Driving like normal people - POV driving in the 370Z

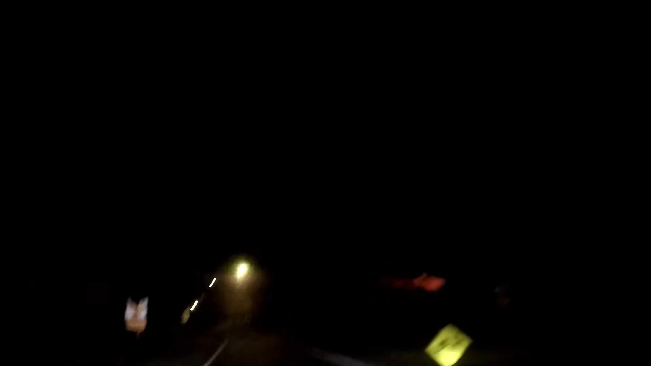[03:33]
Who knows who knows I love how people stop like that on the other side of the roundabout and you're stopping for me Maybe I should uh drive like a normal person for a little bit Yeah, let's try that let's make up some rules of uh normal people driving so let's say uh No going over two and a half thousand revs can't break the speed limit,
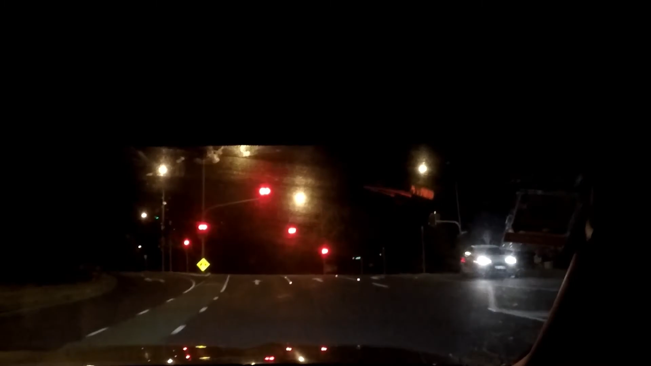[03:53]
you know give way Indication let's let's see if I can do that for the rest of the ride home Or thereabouts Which is probably gonna be incredibly hard because I'm a bit of an impatient driver There we go, okay, okay, okay, okay, I have to stop Fuck this is already I really don't like doing this